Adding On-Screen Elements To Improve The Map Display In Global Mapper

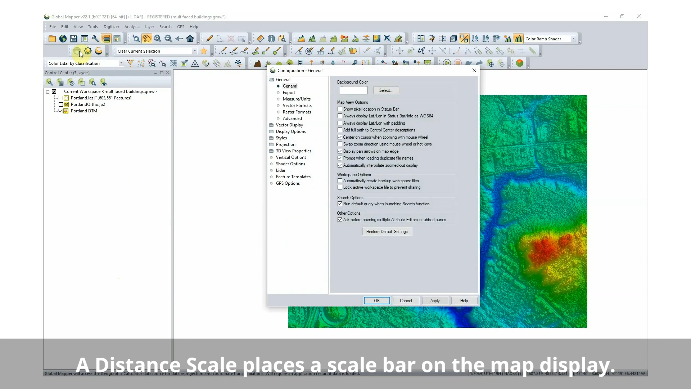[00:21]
The Distance Scale option places a scale bar on the map display which adjusts automatically to show the displayed screen's actual scale. An elevation legend is applicable to any gridded data that has been loaded as a terrain, such as an elevation or density map.
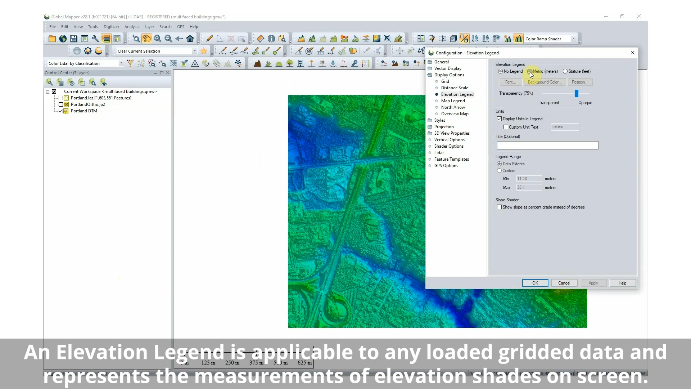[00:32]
A map legend can be displayed on loaded vector
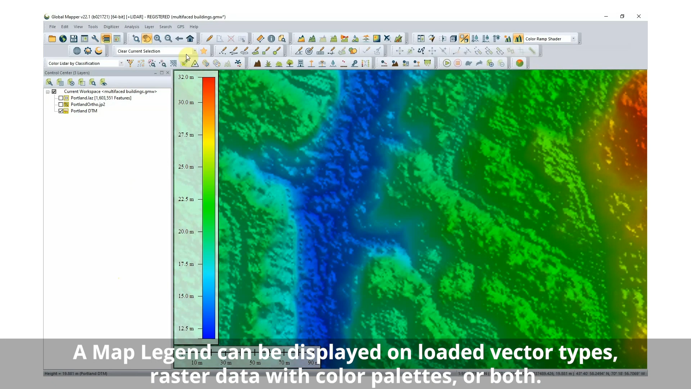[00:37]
types raster data with color palettes or both.
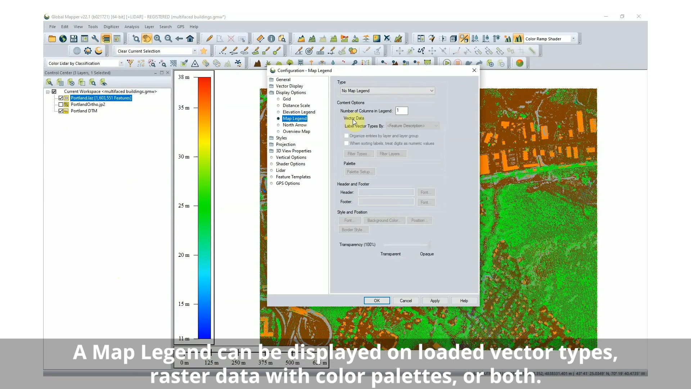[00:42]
An on-screen map legend is helpful when multiple vector types are loaded into the workspace.
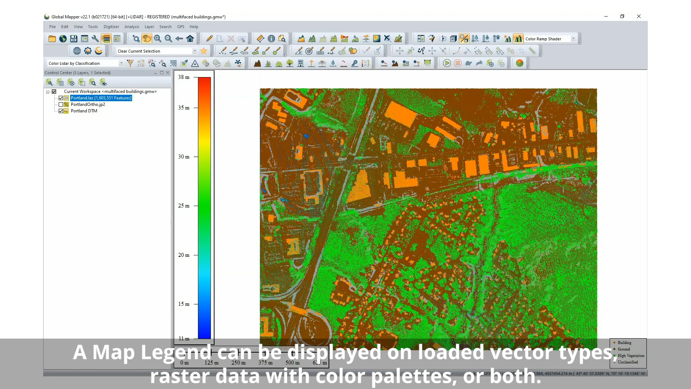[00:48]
A north arrow can be added to any map to display the main directions.